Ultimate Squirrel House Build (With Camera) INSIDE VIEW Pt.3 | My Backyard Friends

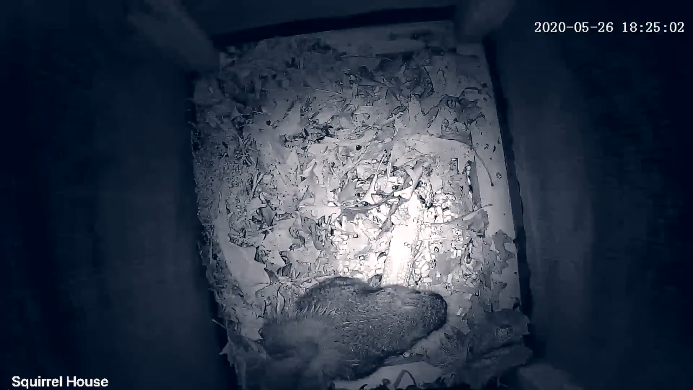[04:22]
that with him in there to see what it was like and again i was pretty impressed with the camera for night vision i thought that that was not bad